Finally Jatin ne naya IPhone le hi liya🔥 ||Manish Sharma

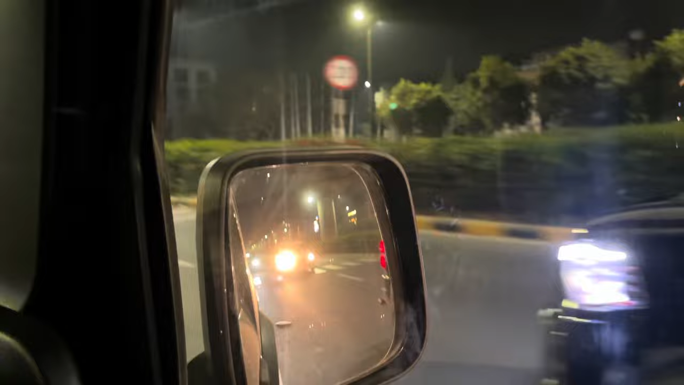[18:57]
पीछे से एक गाड़ी हमें लाइट मारते हुए आ रही थी, ये जा रही है जो लायन गाड़ी, अभी भी भाई देखियो टोरा तो है इस गाड़ी का रोड पर चलते हुए का,